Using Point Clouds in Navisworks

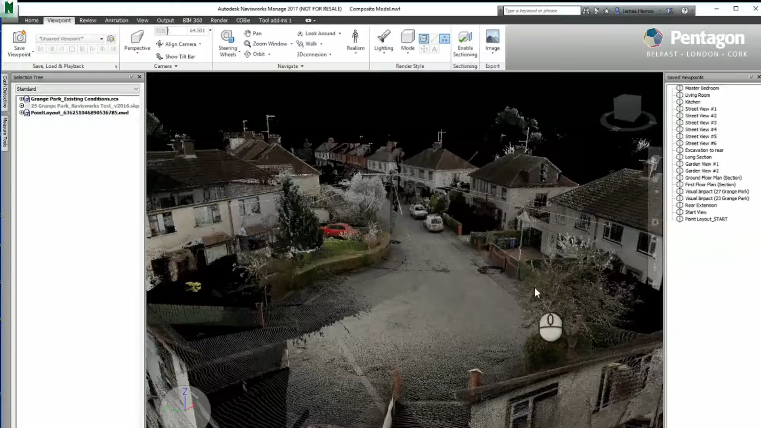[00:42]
So this is a point cloud it's been captured and
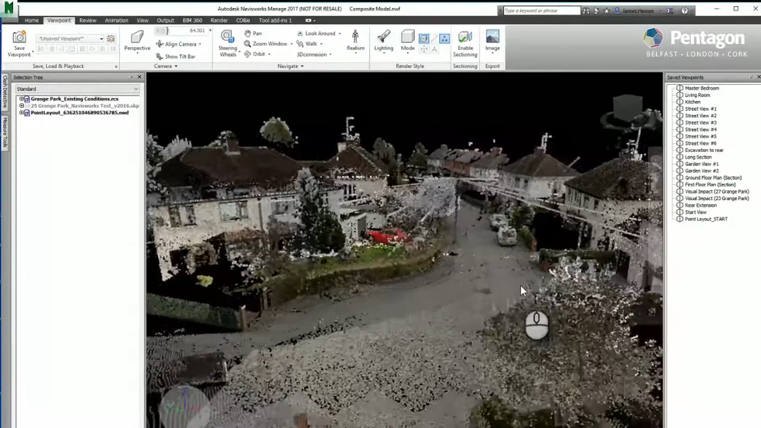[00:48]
processed in recap and imported directly into Navisworks,
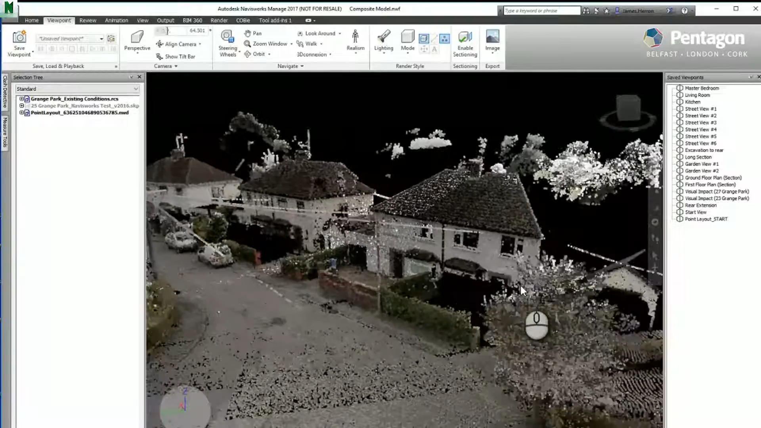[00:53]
Navisworks supports among other things point clouds recap files
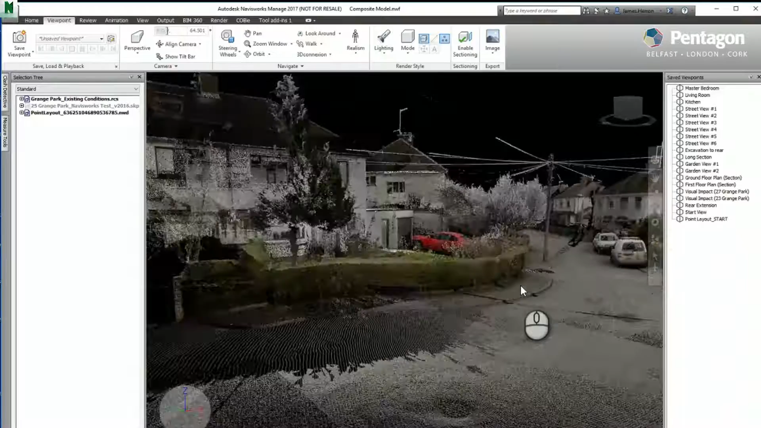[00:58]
so you can kind of see you can appreciate the level of detail
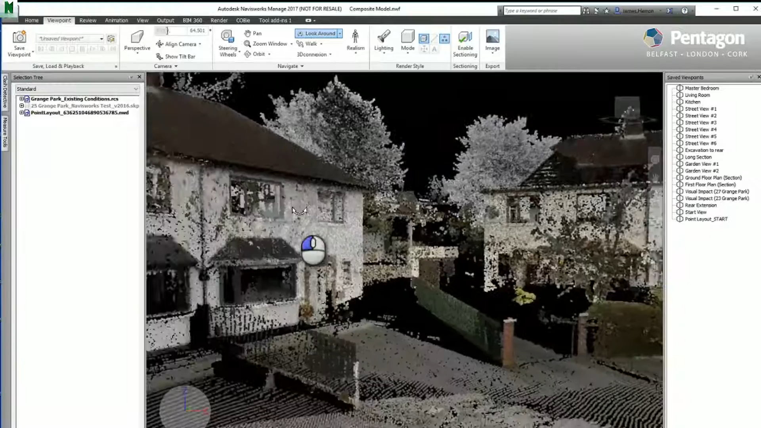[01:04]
that's in the file itself and just take a quick look
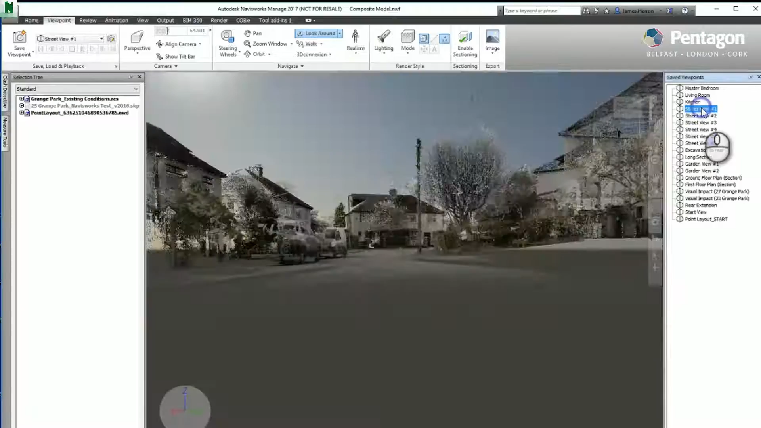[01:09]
you can see how we can use the file
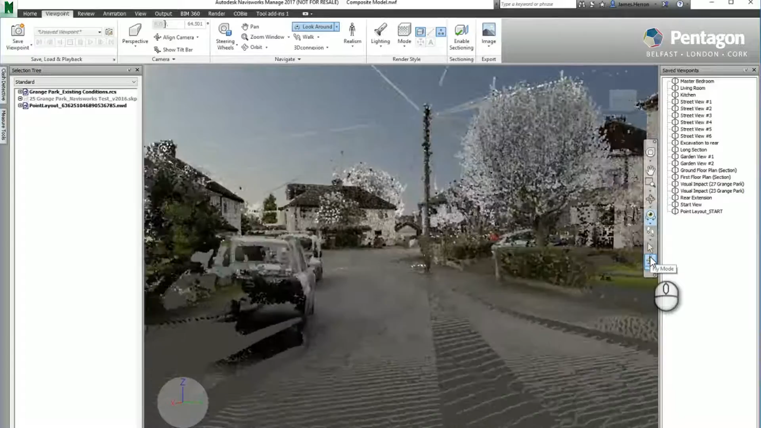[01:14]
in its raw form just for doing quick visualizations to try and
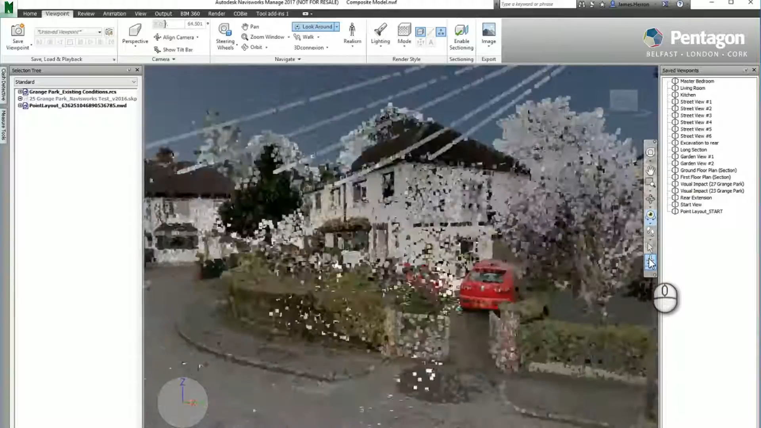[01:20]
give clients an appreciation of the overall site conditions. So this is the the site we're interested in it's going to take
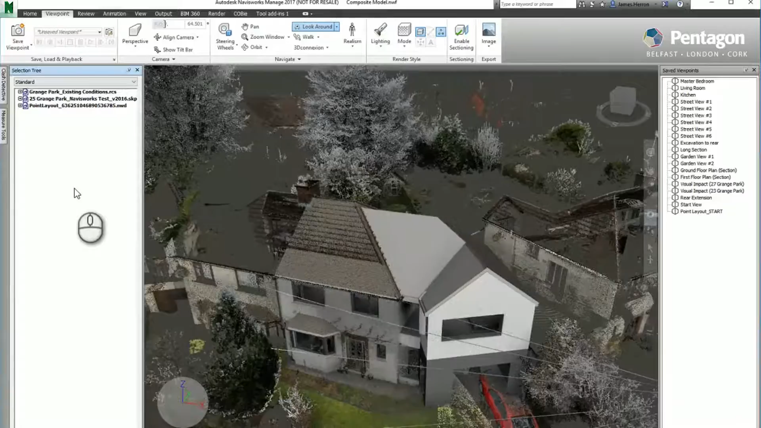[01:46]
and again just take a quick look around the model you can kind of see not much needs to be done
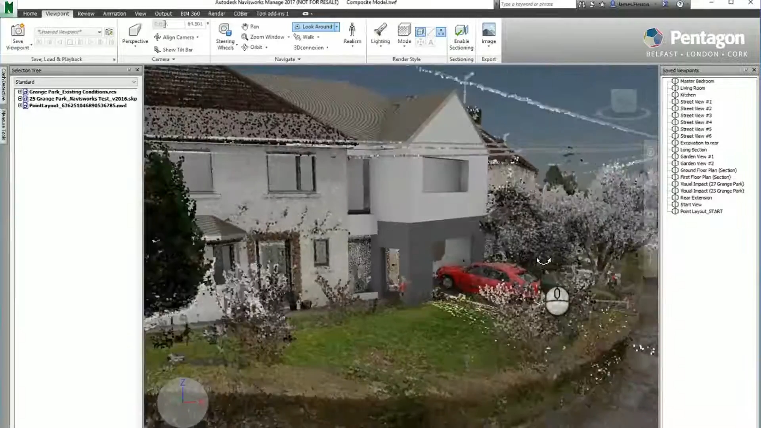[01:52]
no post pressing required post processing required to to get an
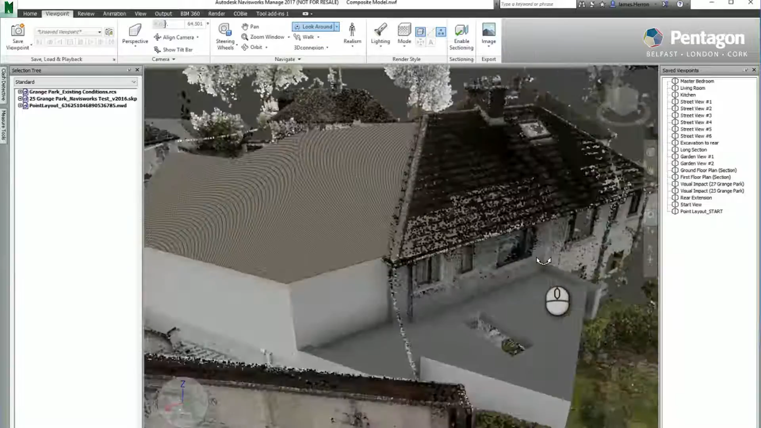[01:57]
understanding of what impact the design will have you
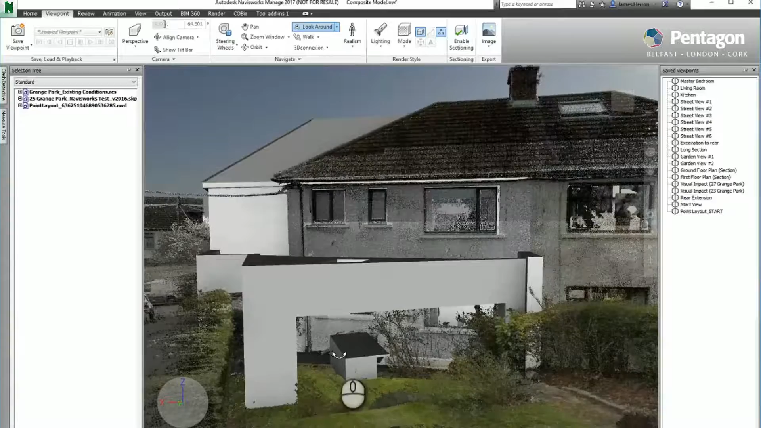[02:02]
can see in this case the extension is coming out the back and we've got a bit of ground we need to assess
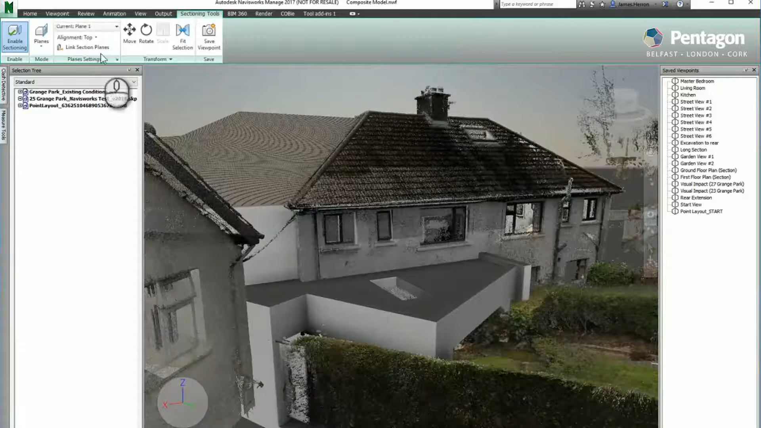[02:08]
as to how much excavation is going to be required so what we'll do we'll do a quick
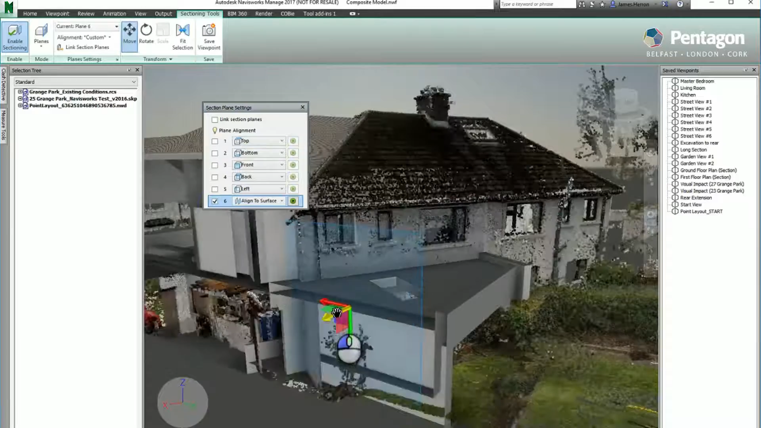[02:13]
section through that area using the Navisworks tools and a basic measurement making sure we're going perpendicular to surfaces we snap that on um we can check at particular points what the level differences are going to be it's just a rough and ready
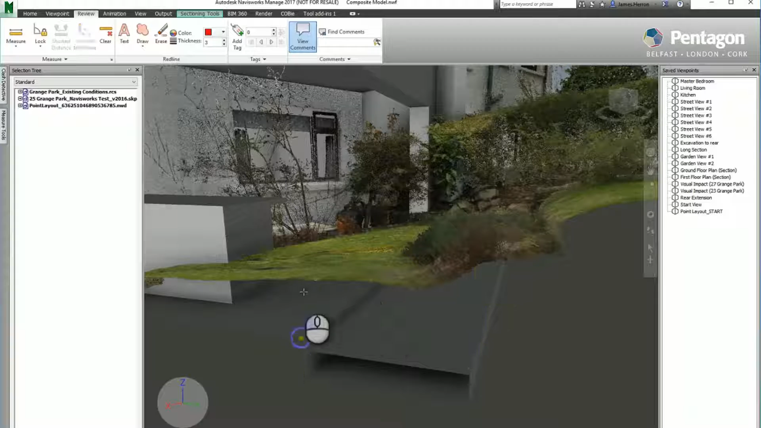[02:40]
uh way of checking we can see there's roughly half a meter or so so if we wanted to we could take the point cloud
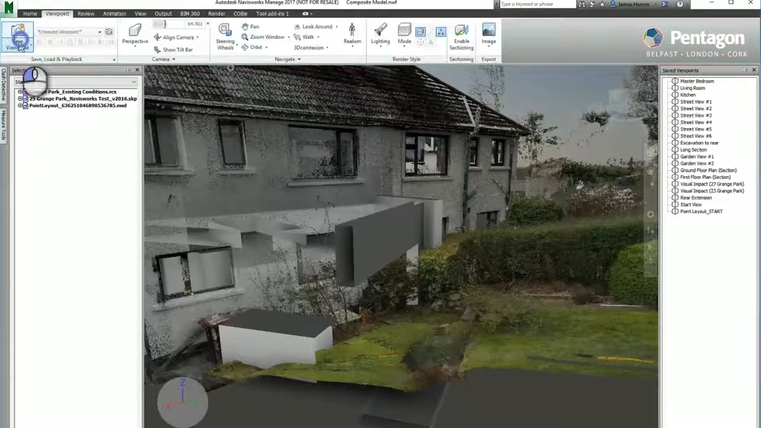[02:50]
and generate the surface from that and bring it back into our design applications so just let's take another
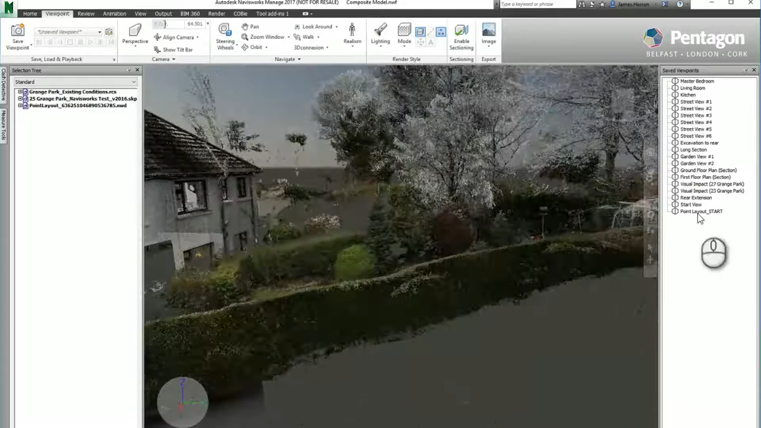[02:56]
area of the site which is a bit more complex just at the back here so what we've done is we've used a plugin called point layout and we've staked out some survey points literally as if we were sticking out on site and once we've established the points
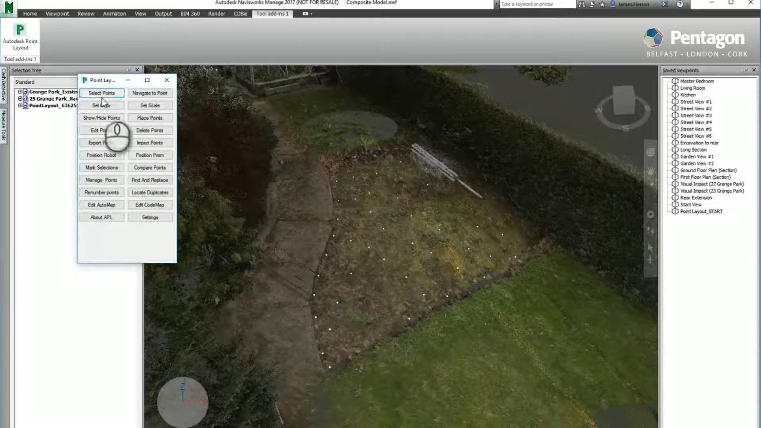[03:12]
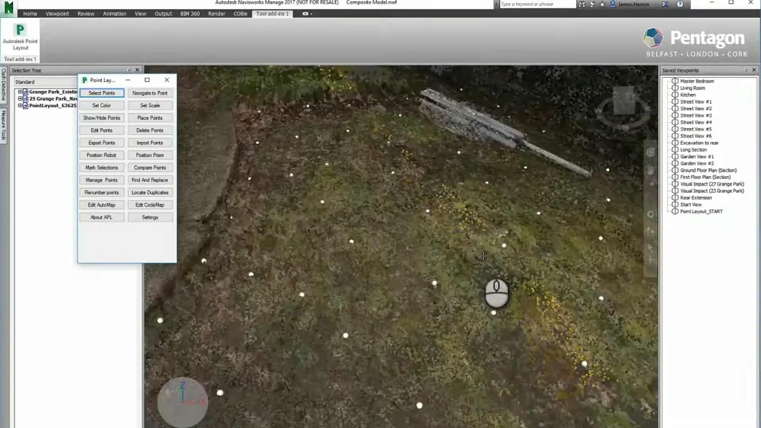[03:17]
and we can then export them out to a text file so